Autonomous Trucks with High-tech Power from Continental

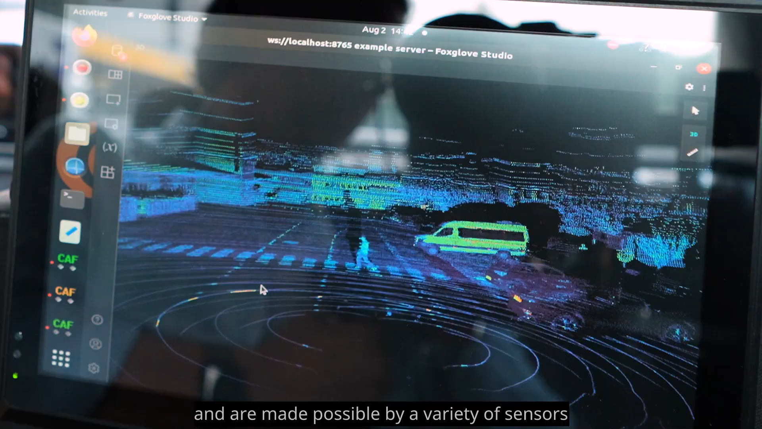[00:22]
possible by a variety of sensors that monitor the vehicle's surroundings.
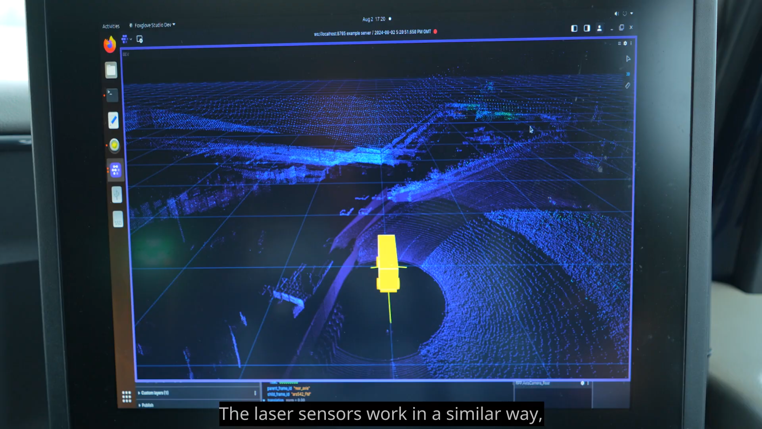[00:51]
The laser sensors work in a similar way, using light pulses.